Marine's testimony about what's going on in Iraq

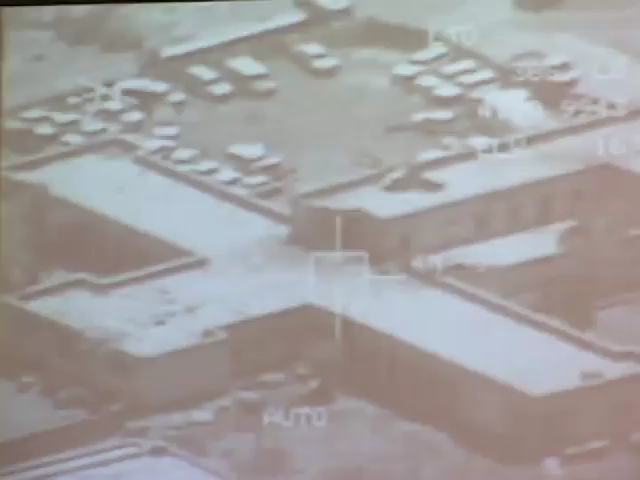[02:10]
That was done on the Ministry of Health building. This building was still in use. There were still people that went there.
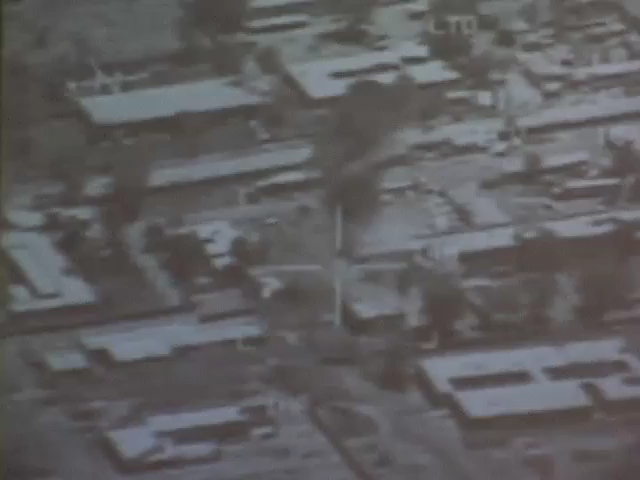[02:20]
And that was a missile that just went into it.